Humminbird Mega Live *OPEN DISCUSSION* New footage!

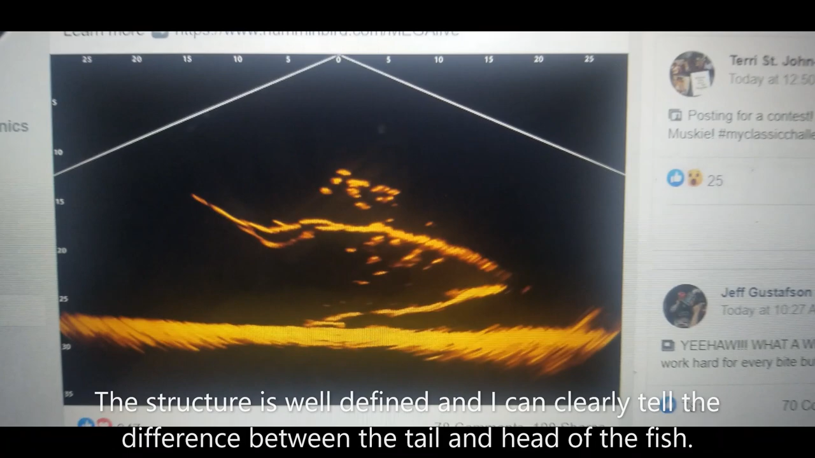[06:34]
all right so that is what i'm looking at on the screen